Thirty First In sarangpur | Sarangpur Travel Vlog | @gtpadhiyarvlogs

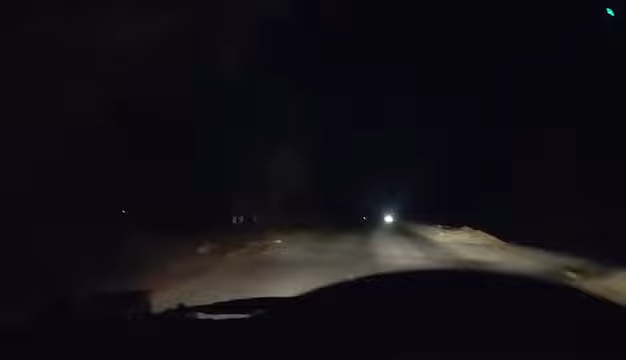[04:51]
फिलहाल तो अभी बगोदरा पहुँचने वाले हैं, देखिए बगोदरा हाईवे आ चुका है। अब यहाँ से सीधा भावनगर वाला हाईवे लेंगे, और वहीं से कट लेके सीधा सारंगपुर वाला हाईवे पकड़ लेंगे।
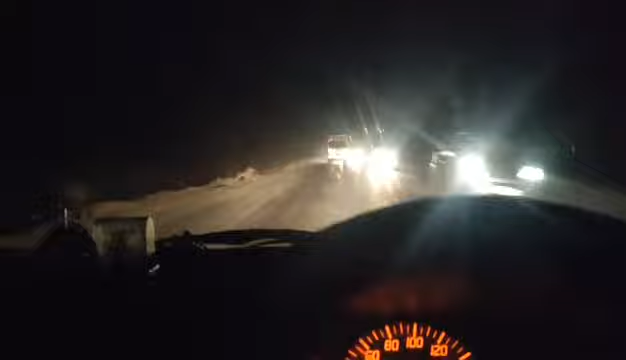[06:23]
फिलहाल तो अभी खाना खा के आ चुके हैं हाईवे पे, तो फिलहाल अब सीधा वही सारंगपुर जाके मिलेंगे, क्योंकि अभी कुछ रात को अंधेरा है, दिखाने लायक कुछ है नहीं। तो फिलहाल अभी वही जाके आपको मिलते हैं।
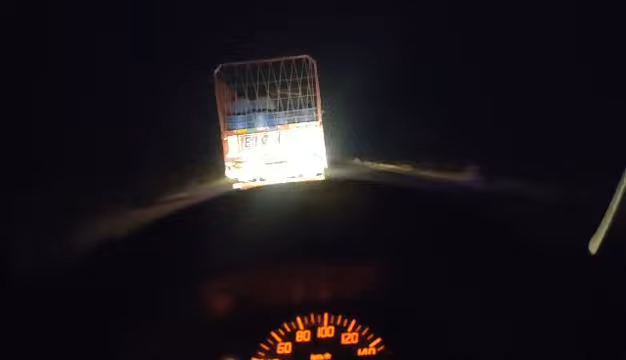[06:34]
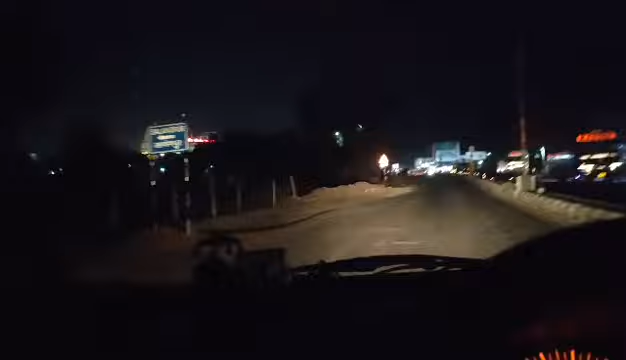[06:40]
फिलहाल तो अभी आ चुके हैं सारंगपुर, देखिए ये सामने दिख रहा है व्हाइट हाउस, तो उसके अंदर जाएंगे। मंदिर तो अभी बंद हो चुका होगा, क्योंकि अभी तो 11 बज चुके हैं।